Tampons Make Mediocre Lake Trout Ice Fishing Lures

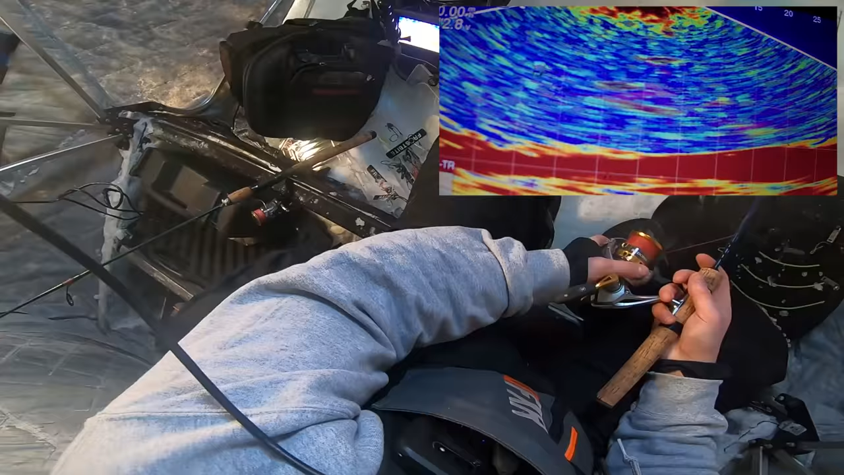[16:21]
Get untangled, please. Oh, he charged it. I'm surprised he didn't bite it there. Oh, he's charging. Oh, no way. Like, he wants it. What is wrong with him though? Oh, there's two. That looks big, that second mark. They both look big. Oh, there's three. Four. Oh my God, maybe five. Come on, one of these has to eat it.
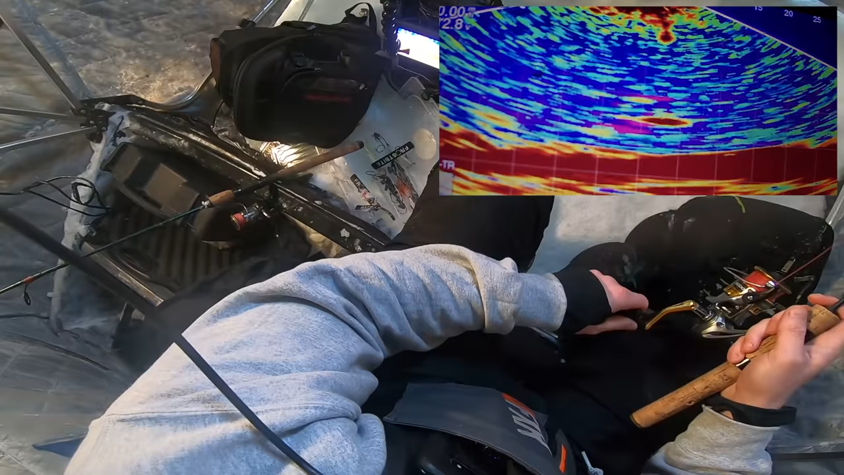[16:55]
Oh, this guy's chasing so hard. Oh, got him.